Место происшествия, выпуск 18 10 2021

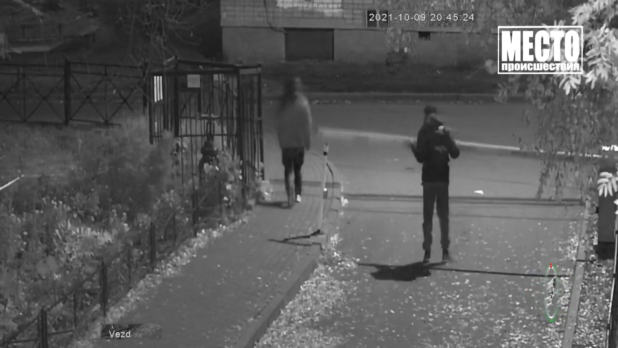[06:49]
Возле 58-го дома по улице Лепси мужчина поднял вверх шлагбаум.